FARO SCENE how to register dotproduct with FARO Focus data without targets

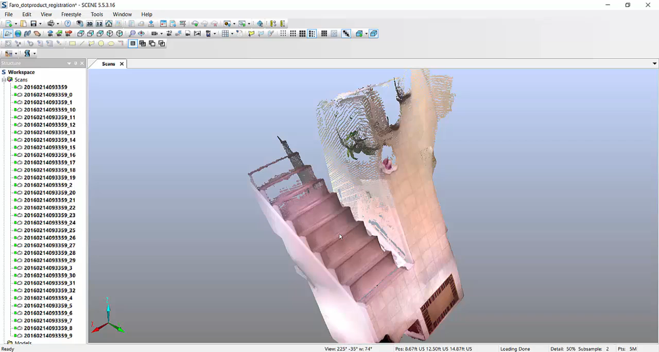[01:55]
But, you can't really do much with it,
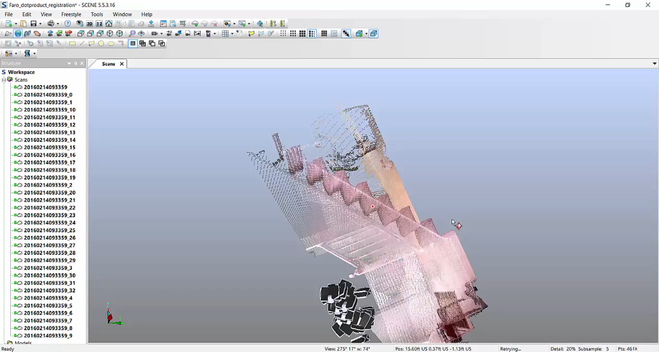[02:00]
it's all upside down, it doesn't seem to be working properly.
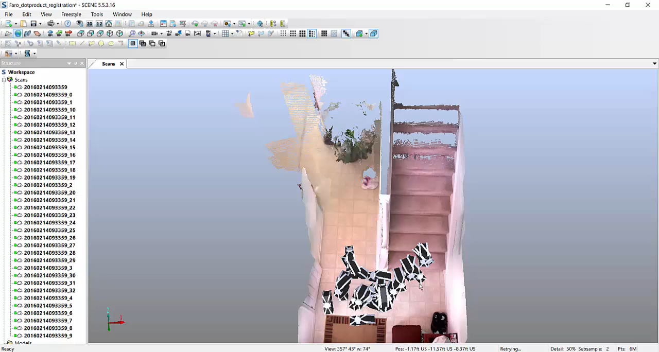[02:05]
So the way to fix this is
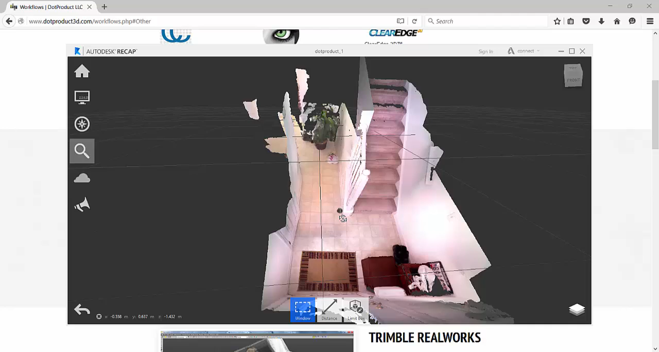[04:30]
but at least it's not 100 different scans, it's just one, so if you look at this, there's only one scan, so the only thing you have to do now is save this, and I also want to export this into a different file format.
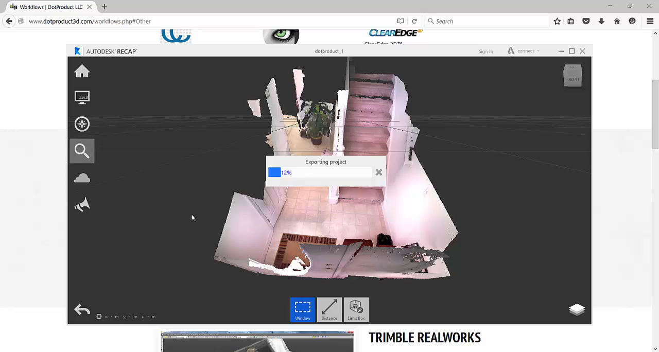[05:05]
one, enter, now this is created, we can go ahead and actually close out of recap,
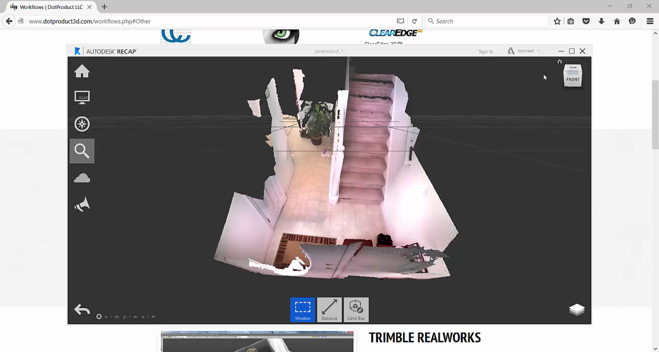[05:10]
go back into scene, and now, instead of importing the .ptx file,
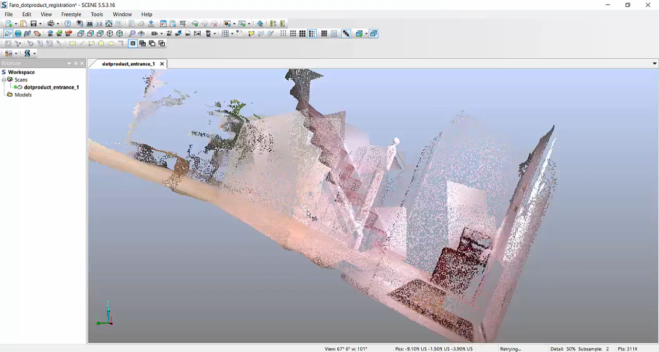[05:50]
even though it imports, it's not leveled, what you can do, is you can turn on your toolbar,
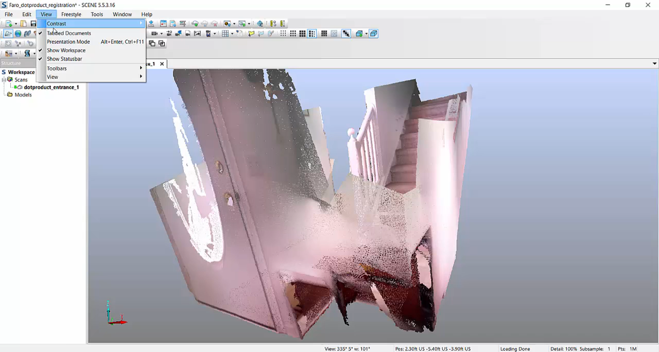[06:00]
your freestyle toolbar, and the freestyle toolbar will let you pick one or three points,
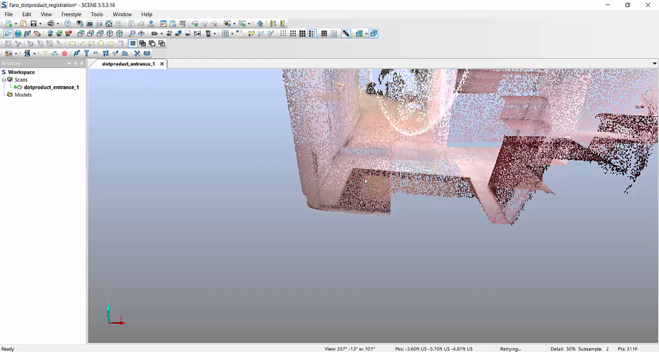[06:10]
I like three points, just to be a little bit more accurate with my picking level, you can either pick it from here, or you can just right click it, and go into operations and registration level with three clicks, or just one click, but I like again three clicks, because I'm at least giving it a nice, you know, geometry for your level, now the scan should be leveled,
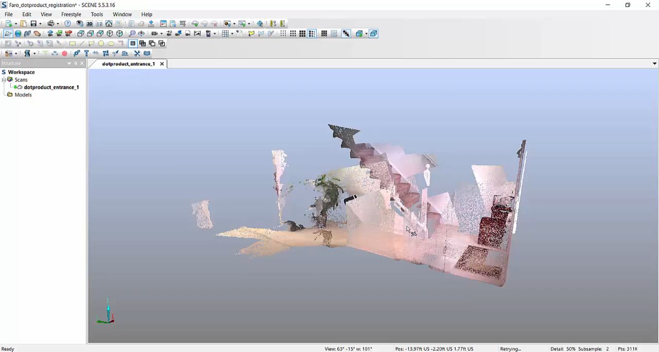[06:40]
and you can see that it's pretty good,
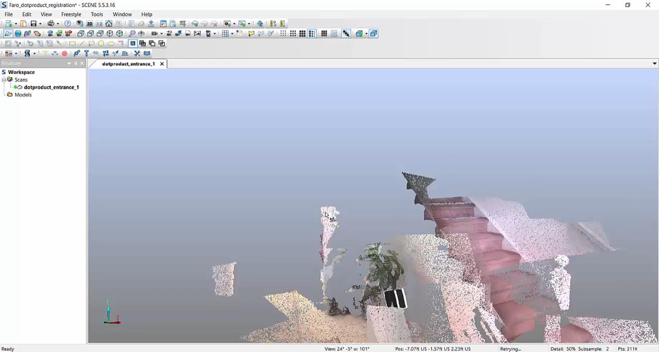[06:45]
so we have this already leveled in C, what I like to do next is, this is where I import my scan that I have done with my actual Faro scanner,
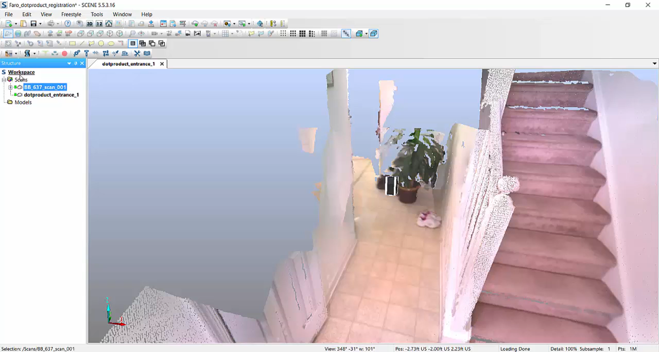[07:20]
you will notice that if we visualize these two guys together,
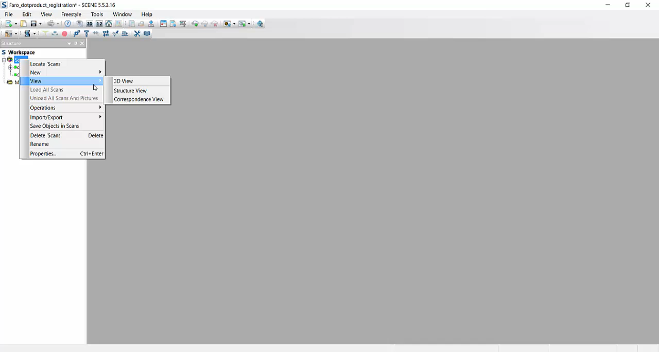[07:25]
we'll be nowhere near each other,
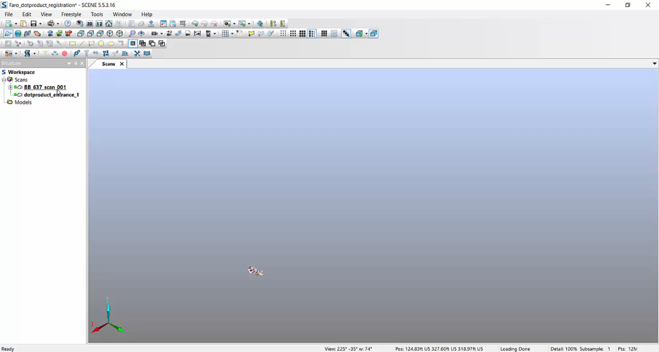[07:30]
so if I go, locate this guy, he's here,
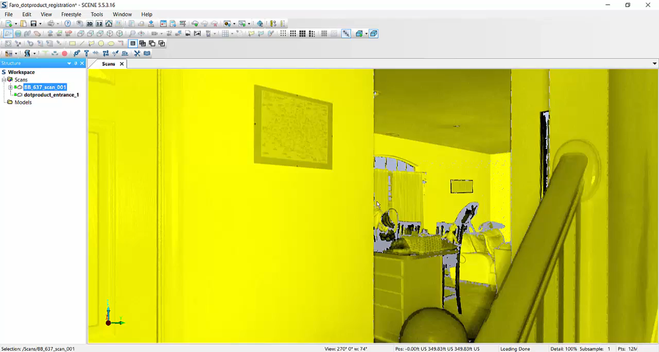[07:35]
if I now go locate this guy,
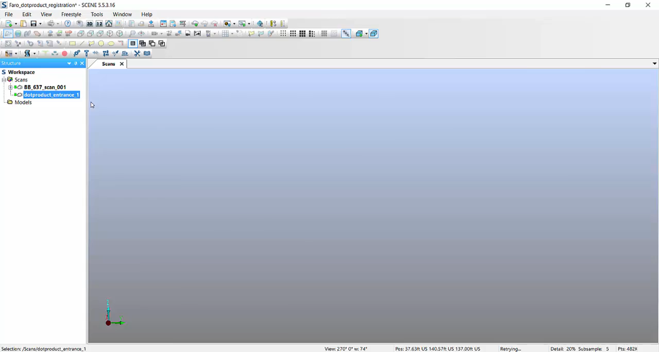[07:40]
he's way off in the distance somewhere else, completely different, but,
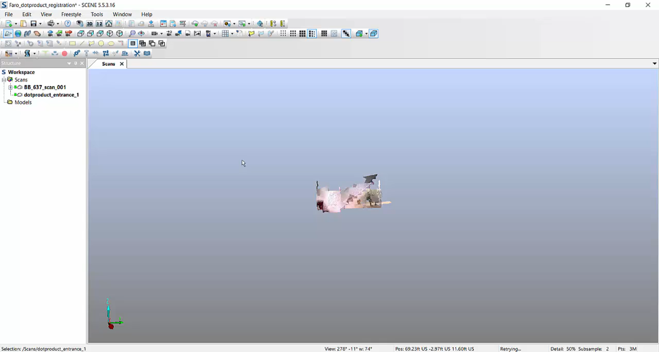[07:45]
because they're now under a regular scans folder, what I can do is go into operations,